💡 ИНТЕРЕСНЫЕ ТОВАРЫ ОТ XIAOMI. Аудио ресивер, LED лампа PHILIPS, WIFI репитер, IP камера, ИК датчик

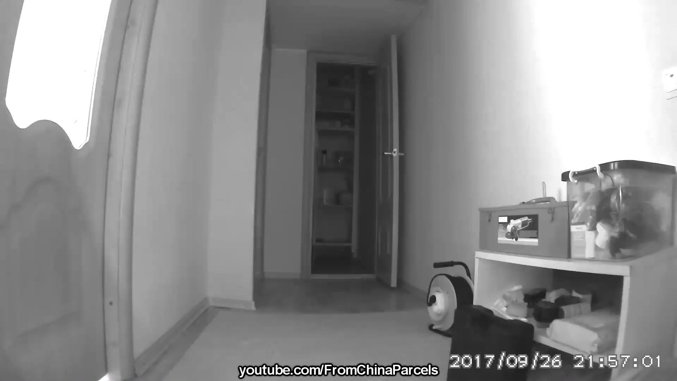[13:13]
То есть вот тут мы его можем включить, можем выключить, можем поставить на автомат, чтобы он сам переключался, когда нужно. Ночью снимает довольно-таки неплохо, как я говорил. Также два инфракрасного светодиода присутствуют.